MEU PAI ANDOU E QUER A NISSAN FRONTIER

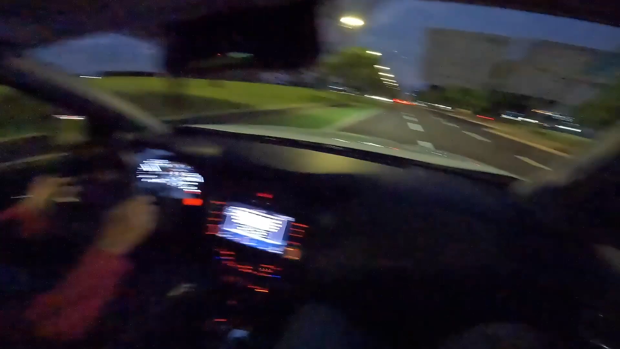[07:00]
Nossa. É, gostou. A suspensão dela é igual de um carro, né? Não é... Não pula, né? Não é... Ela é para ser mais parecida.
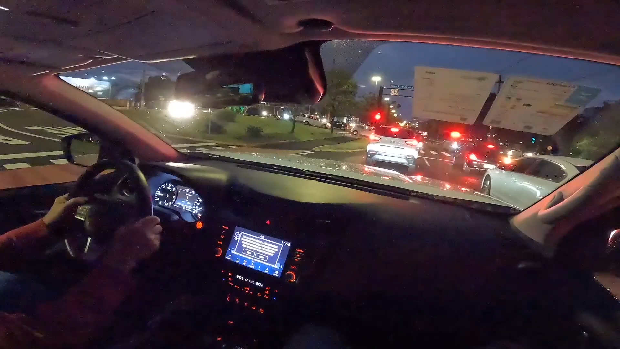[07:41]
Não aguentaria. É, né? A rigidez estrutural da carroceria, né? Média, 20 quilômetros por hora. Ah.